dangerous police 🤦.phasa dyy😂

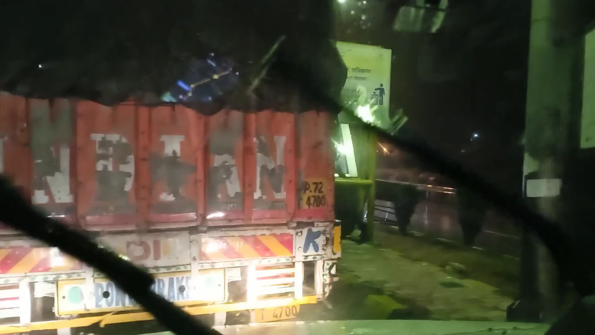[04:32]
دیکھو پورا گھنا بھی ابھی بیٹھ گیا دیکھ
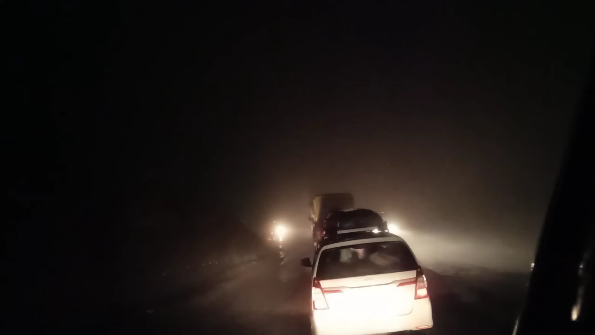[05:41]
دہاں یہ بائے روڈیوں کا ڈویا لے مامون امون امسو سے دوگے لے راغوں لائیں اپڈیٹ چوستے ہیں سو روڈ تو پورا پیگل گیا ہے بھراب بھراب سارا آبی بھریج پڑ رہا ہے آبی زوجیلا میں ہم فاسنے والے گاہ بھریج پڑ رہا ہے بھریجی ساکتے ہو چیئے ٹھیک ٹرک
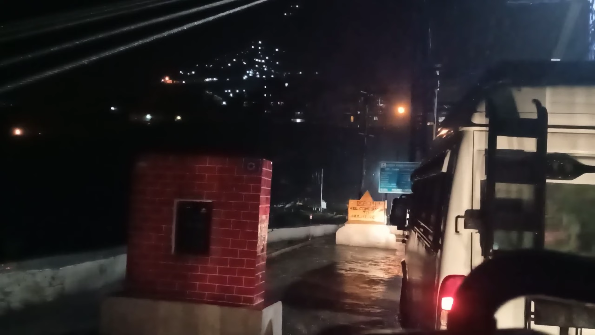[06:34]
لوگ ہم سے دس سال سینئر آچو آجنگ قائب ہے تو ان لوگ ہمیں مل گیا تو سب لوگ وہاں پہ بات چیت کر رہے ہیں دیکھ سکتے ہو گا ہم تو بار نکل نہیں سکتی اینا بریش پڑ رہا
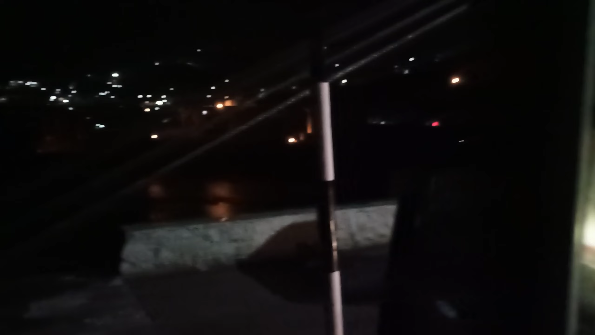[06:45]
ہے تو ابھی چھوڑ دیا لگتا ہے سب لوگ کو آ رہا ہے بھائی یہ بریش تڑ گیا
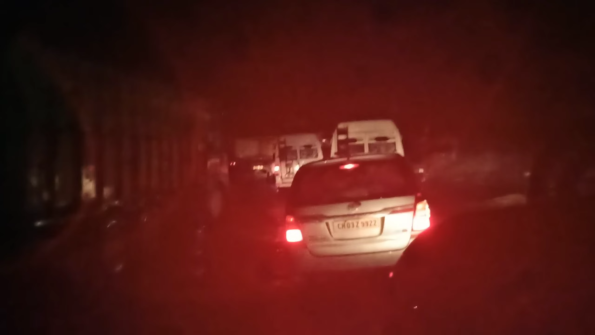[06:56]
تو روڈ بھی یہاں پہ بورت خراف تھے بیش بیش میں تو دیکھ سکتے ہو کنڈیشن روڈ کے
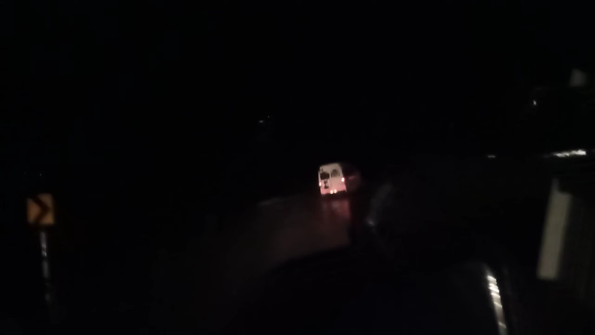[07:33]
ہمارے پورا جا رہے ہیں لنجر سو وہاں
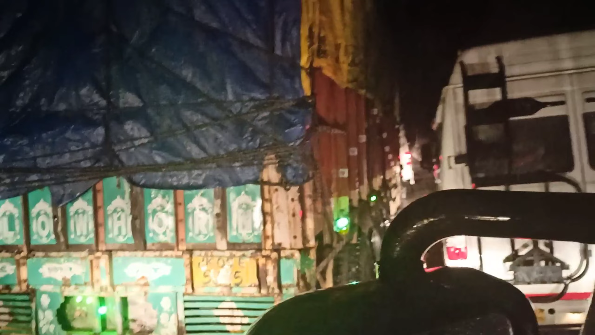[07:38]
وہاں پورا بیس بیس سے ہم دو رہے ہیں اور بھئی ہمیں جانے نہیں دے رہا ہے بھئی جانے نہیں دے رہا ہے اور ایجا جانے نہیں دے رہا ہے